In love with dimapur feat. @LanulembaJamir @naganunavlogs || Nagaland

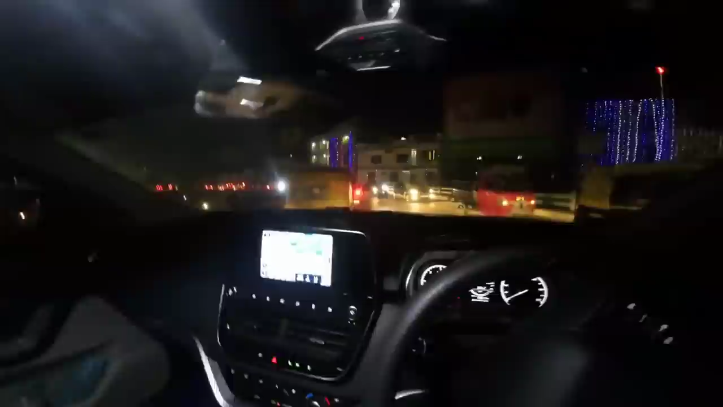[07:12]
और दिमापुर में भाई साहब जो ट्रैफिक है, ओ माई गॉड, ज़्यादा नहीं 1 किलोमीटर का रास्ता है, लेकिन अभी आधा घंटा हो गया मेरे को इस पर चलते चलते।